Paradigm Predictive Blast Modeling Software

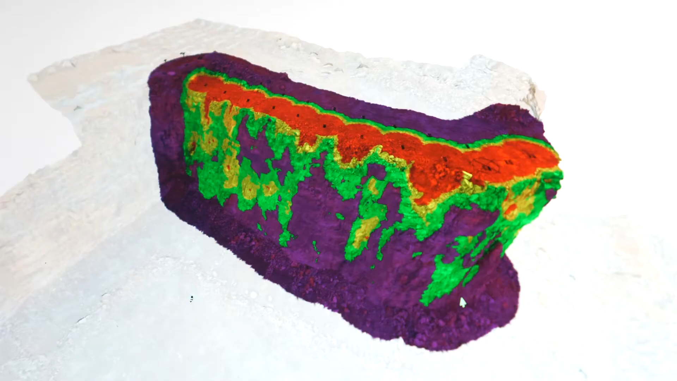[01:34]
model of this blast bench and
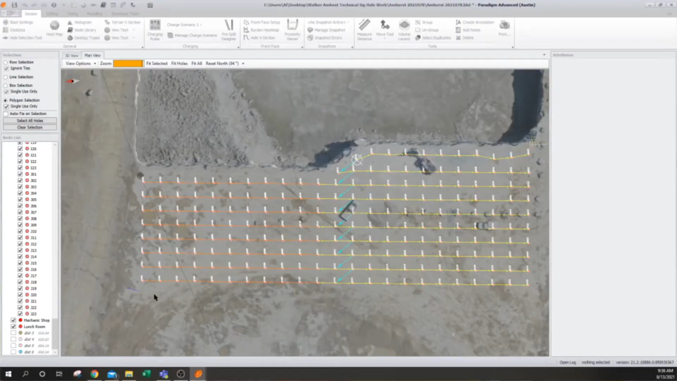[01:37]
then we'll design holes and get appropriate burden and design
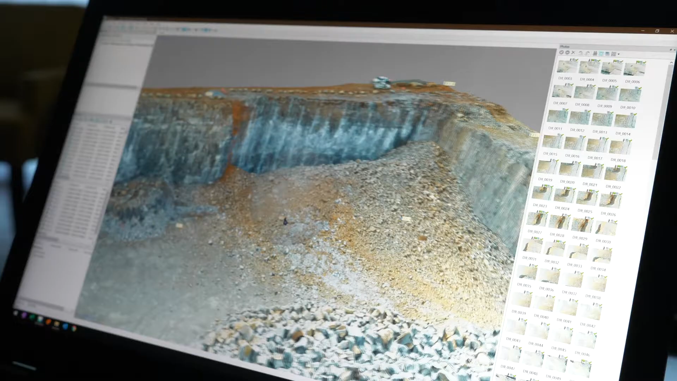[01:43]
a correct pattern and then take it into paradigm and do
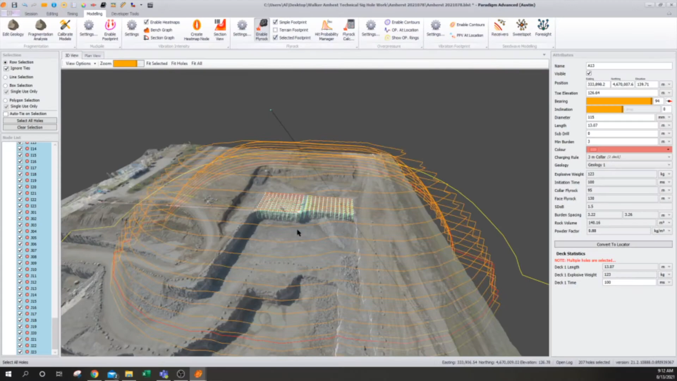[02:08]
specific data has been collected and processed the Austin powder technical team uses the predictive
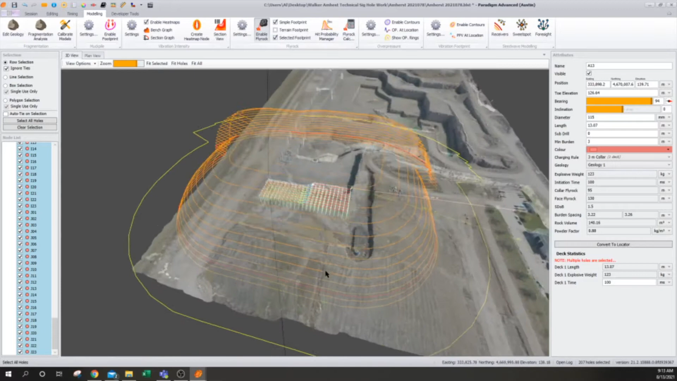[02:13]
modeling and paradigm to identify the optimum hole placement loading plan
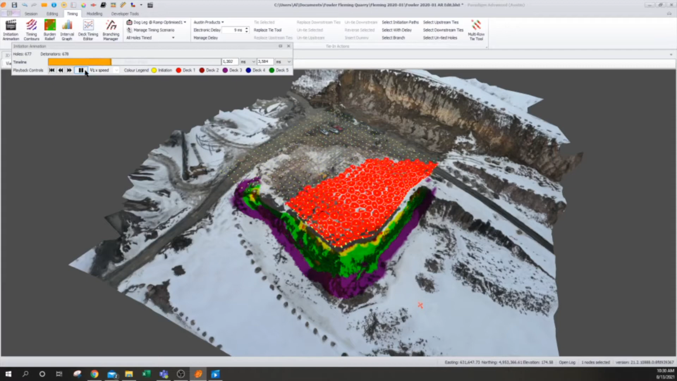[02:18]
and timing sequence for a safe and productive blast the 3d profile allows us to more evenly